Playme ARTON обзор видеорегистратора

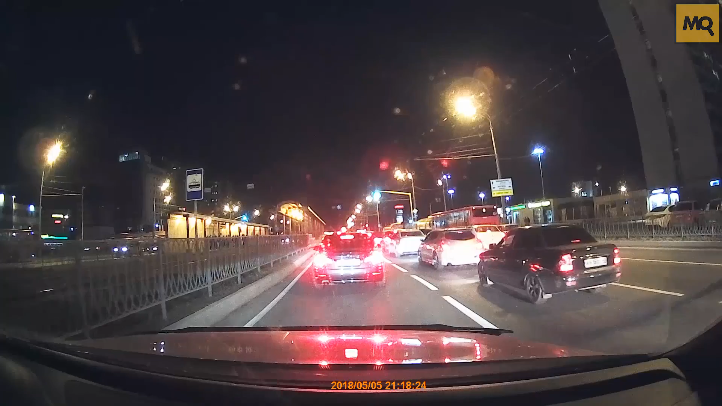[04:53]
В деталях фиксируются номерные знаки, разметка, дорожные знаки, пешеходы и участники движения. Записанные файлы могут использоваться в качестве доказательной базы при разборе в суде. Как итог, Playmy Arton один из лучших комбо-видеорегистраторов среди доступных на конец весны 2016 года. Мы с удовольствием обсудим данную модель с вами, ребят. Всех с наступающим праздником и пока-пока.